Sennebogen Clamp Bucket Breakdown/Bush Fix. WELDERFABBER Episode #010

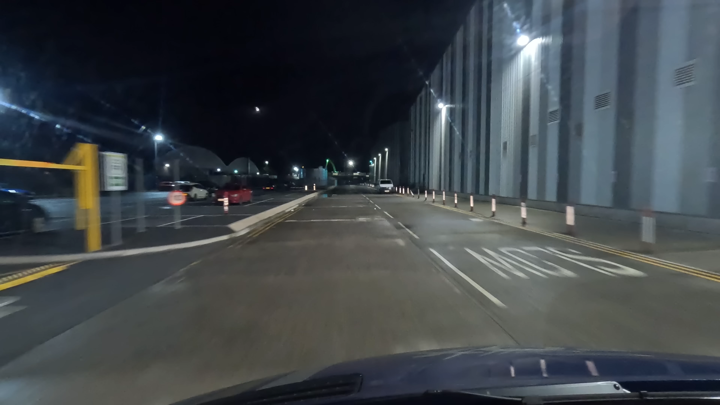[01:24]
So we're just coming up to our railhead now. I hope the train's well in. Oh, hang on a minute, we might have to drive around the other side. Yeah, we will. We ain't gonna get over here.
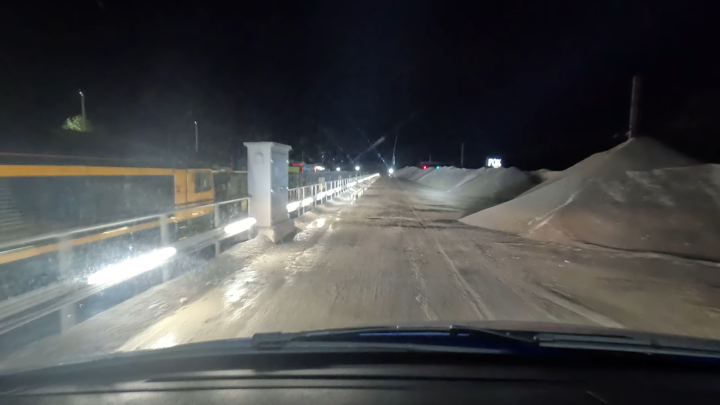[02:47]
No? What's up with you? Look at all that stone there. Can you see the stone in the carriages above?
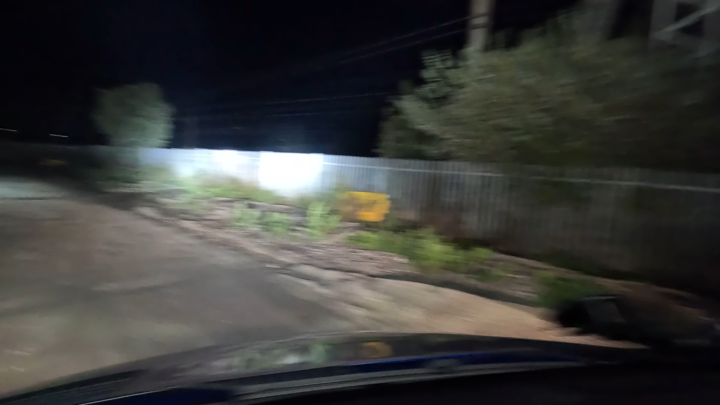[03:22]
Oh, we've got plenty of light. We've got plenty of light from the machine itself. Let's take a look.